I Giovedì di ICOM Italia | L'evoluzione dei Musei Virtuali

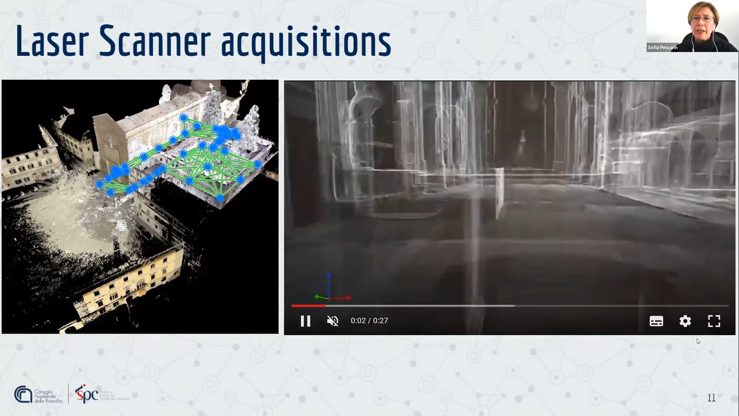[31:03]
relative alla cappella Brancacci in tre dimensioni non soltanto la cappella ma anche la chiesa abbiamo fatto un lavoro di acquisizione
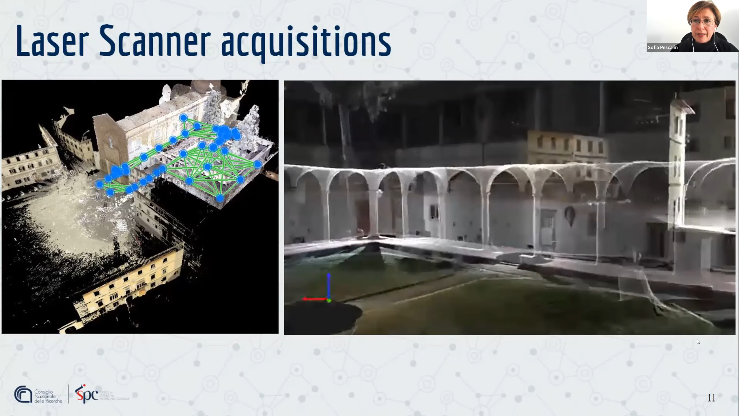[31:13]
estremamente complesso sia dal punto di vista geometrico che delle immagini